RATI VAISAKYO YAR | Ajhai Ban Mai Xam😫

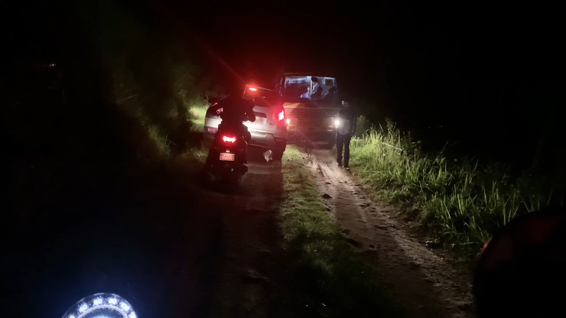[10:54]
अब हामी तल गाडी छोड्न जाँदै अब माथि नजाने भयो क्या अब तल छोडेर हामी आउँछौँ अनि बिच बाटोमा चाहिँ बस आइपुगेर अब झ्याउ भयो बाटो साँगुरो कलेज टोली रहेछ क्या हो पानी नै फेरि सिमसिम पऱ्यो कि